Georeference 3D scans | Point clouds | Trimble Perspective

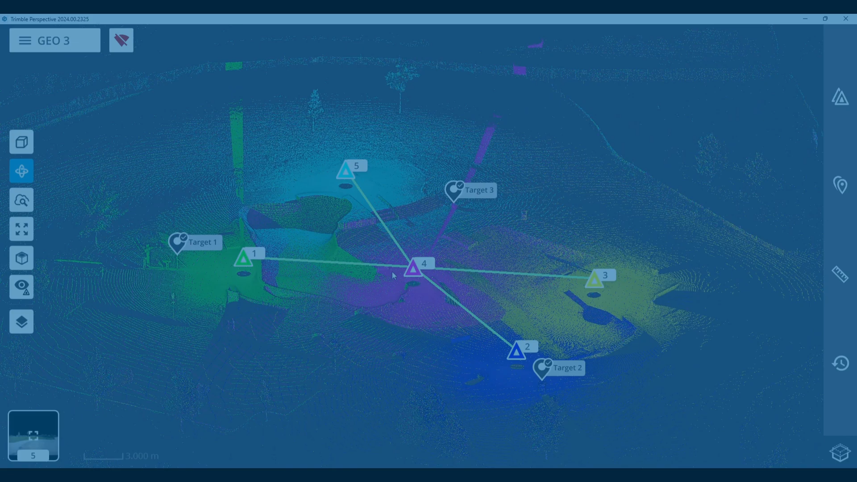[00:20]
First things first, open your project and click the hamburger menu in the top left corner. Next, click georeference project and if you have not already refined your project,
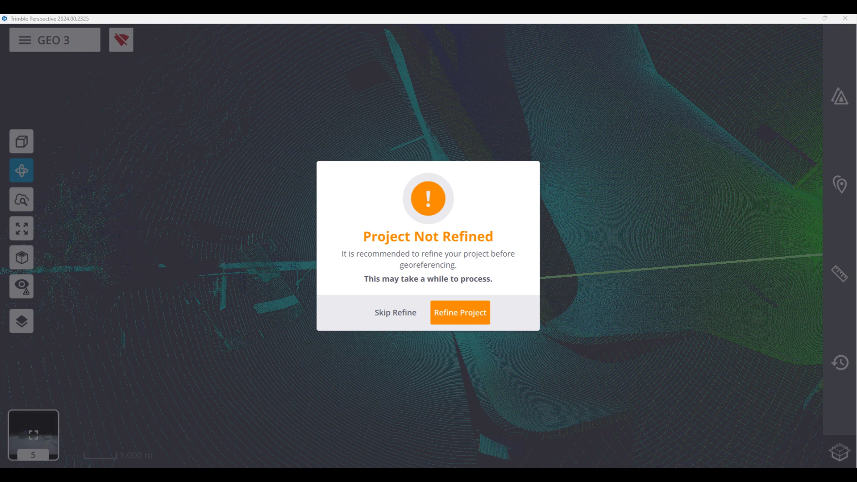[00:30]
Perspective will prompt you to do so. After ensuring your project has been refined, you are required to automatically import or
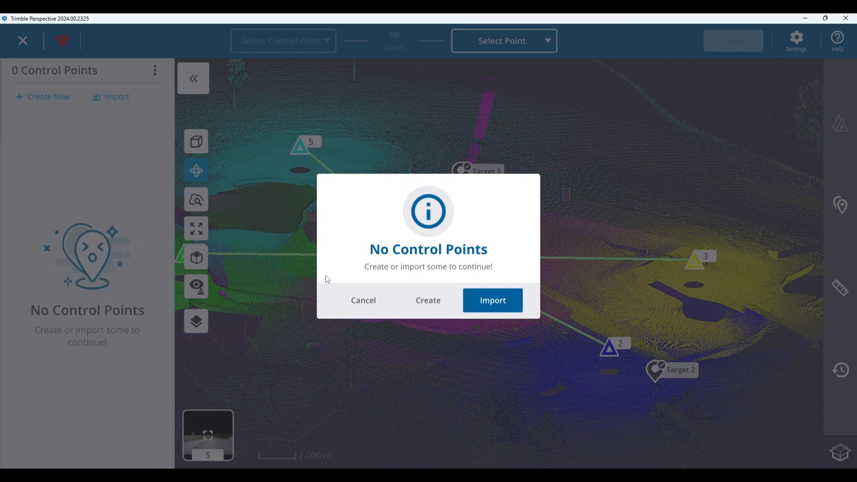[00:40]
manually create at least three control points for georeferencing use.
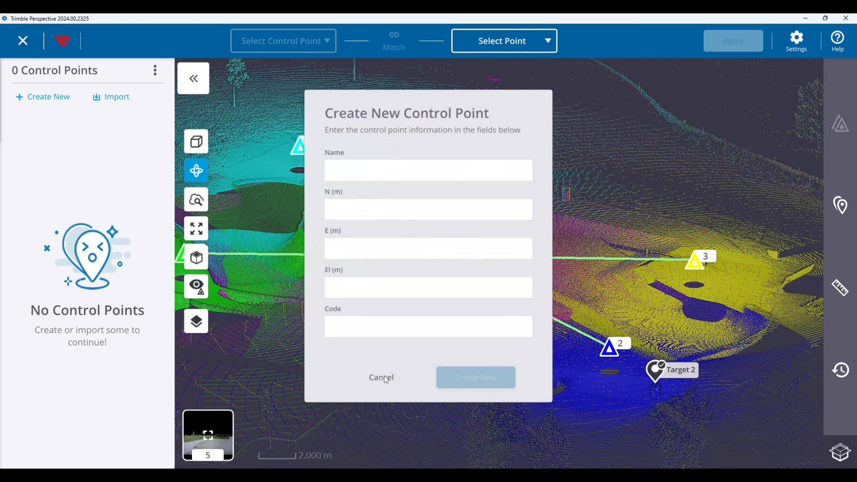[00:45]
These control points must be tied to annotation or precision points and this can be done either in the field or in the office.
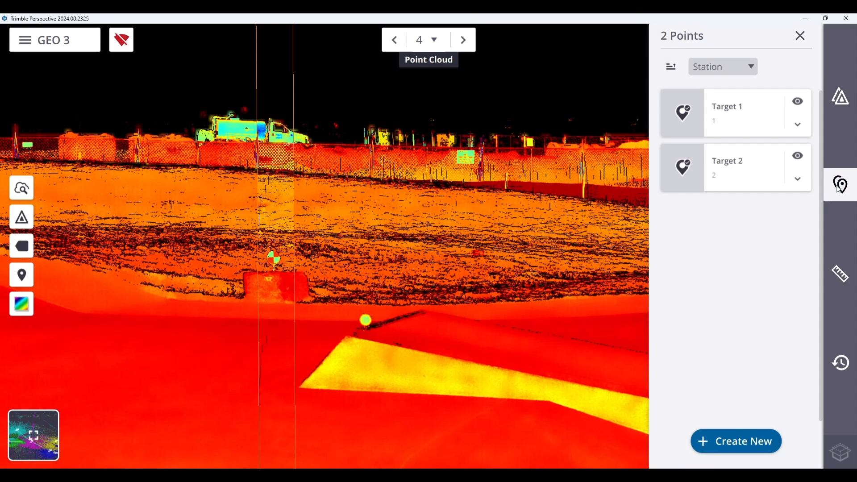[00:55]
To demonstrate, I'll create an annotation on this target used for georeferencing.
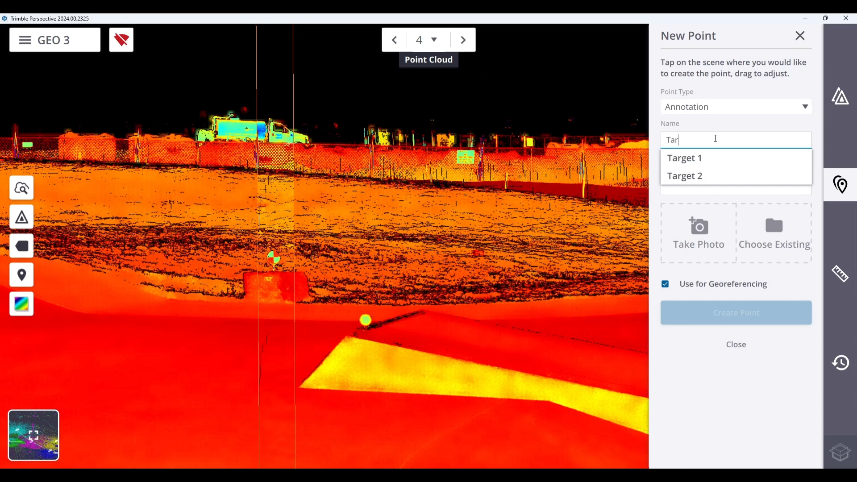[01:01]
Please note that when you're choosing annotation points to match your control points, the use for georeferencing box must be checked.
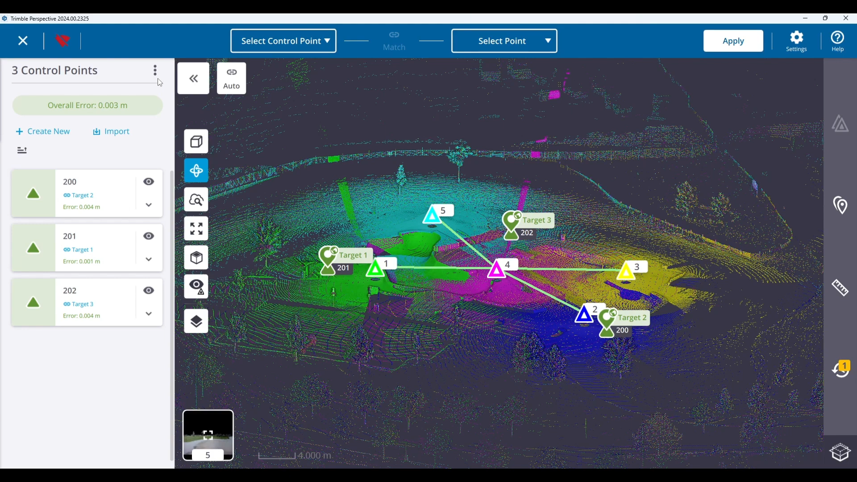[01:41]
You can also manually match the controls to the annotations by clicking on the three dots in the top left and selecting unmatch all, allowing you to pick which control point matches the correct annotation.
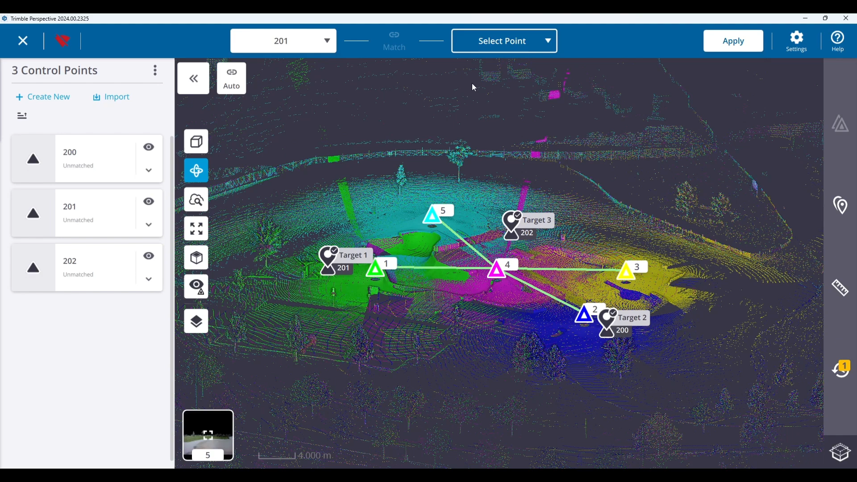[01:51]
Oh, and by the way, Perspective Georeferences in a one-to-one scale,
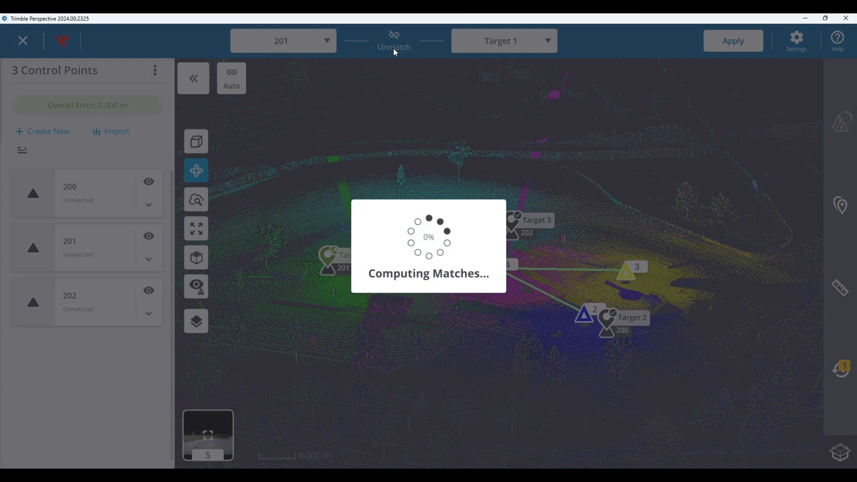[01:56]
so it is recommended that you work in your local or ground coordinate system.
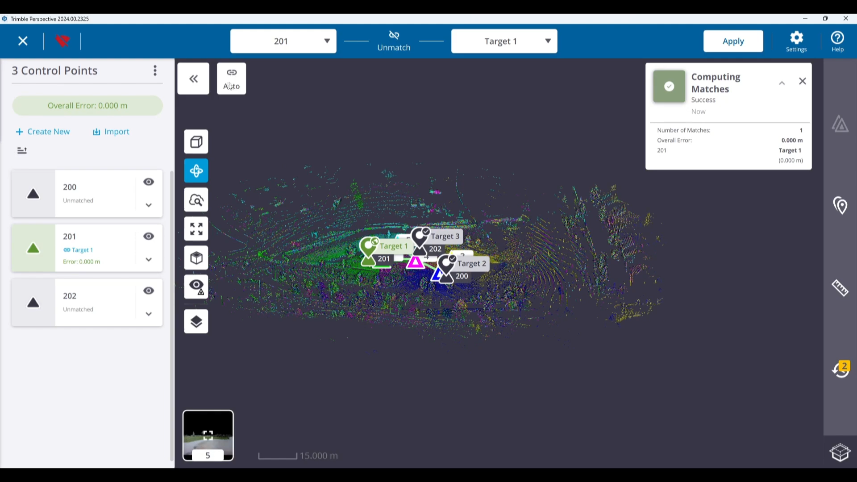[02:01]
And clicking the auto button once again allows you to automatically match the control back to the correct annotation.
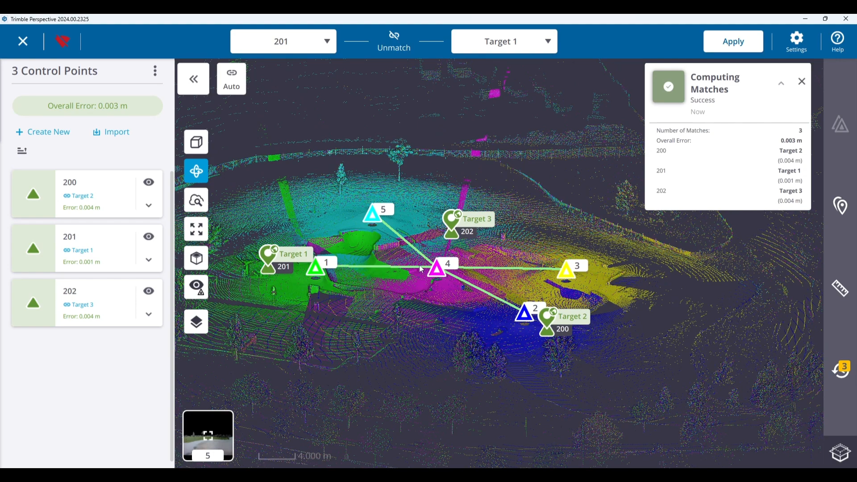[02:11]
Please note that only annotation and precision points explicitly denoted as being used for georeferencing are displayed,
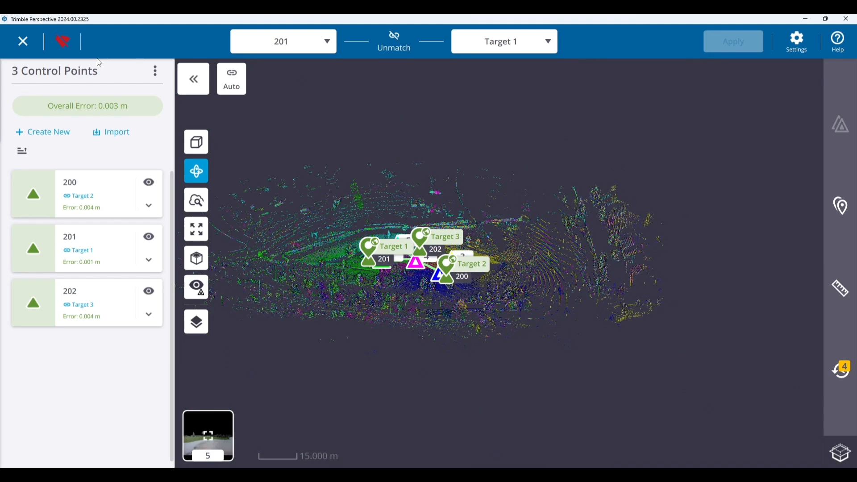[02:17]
while all others will be hidden.
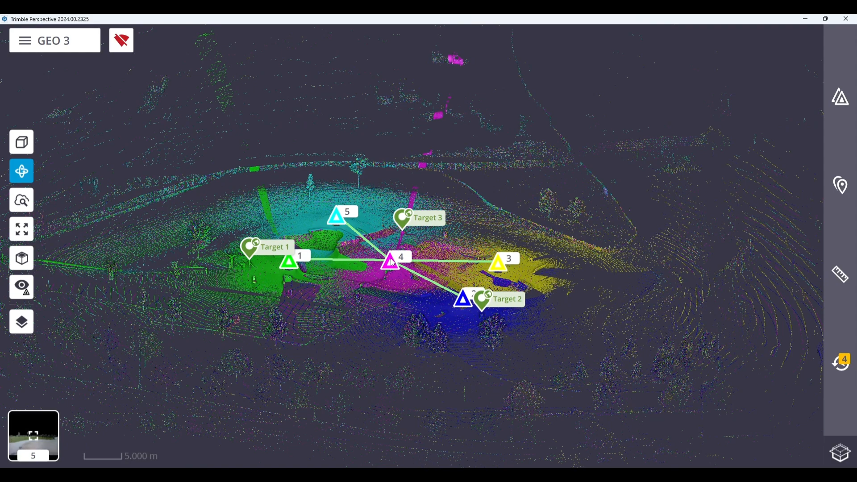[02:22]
Now you can either manually or automatically match your annotation or precision points to your control points, as I've previously shown. Once you have matched your points to control, you are now finished. And to reiterate, when georeferencing in perspective, please ensure that you have at least three annotation or precision points that are checked for georeferencing use to ensure you have properly georeferenced your project. Now I thank you all for tuning in, and I hope that this was very informative.